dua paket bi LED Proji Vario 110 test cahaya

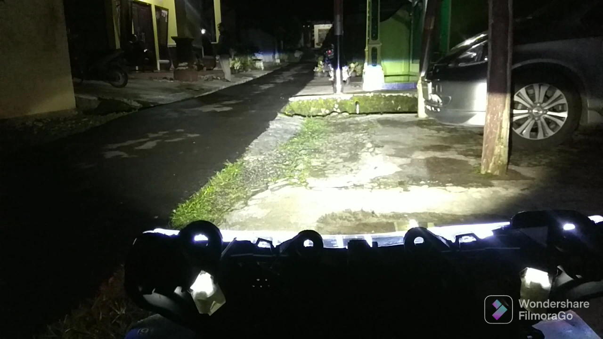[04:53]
Keren. Cukup garis bawah. Aman. Coba lampu jauhnya. tekan, potong, tekan, jauh, tekan, jauh, tekan, jauh, tekan, tekan, jauh. Oke, langsung testing untuk levelingnya, kita coba untuk levelingnya. Oh, itu masih bisa naik ke atas gitu ya. Kita coba turunkan